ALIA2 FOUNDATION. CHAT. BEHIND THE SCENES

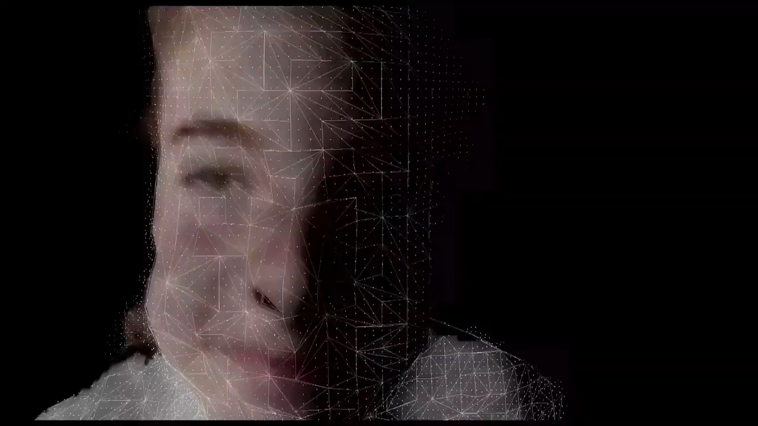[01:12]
on a technique called depth sensing on
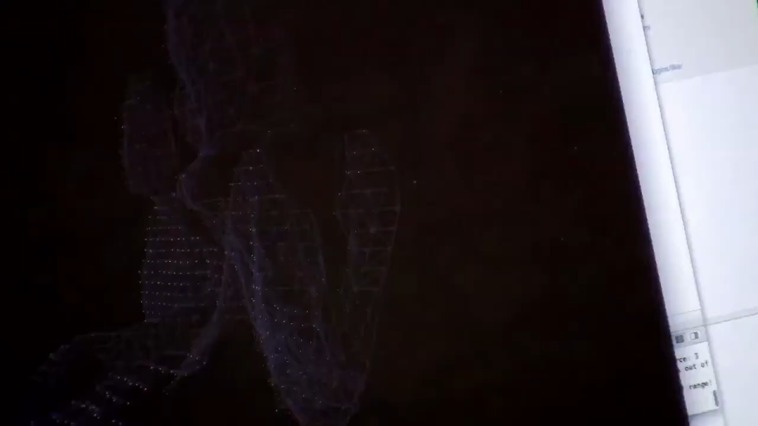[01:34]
generate a mesh of points with which we can experiment with textures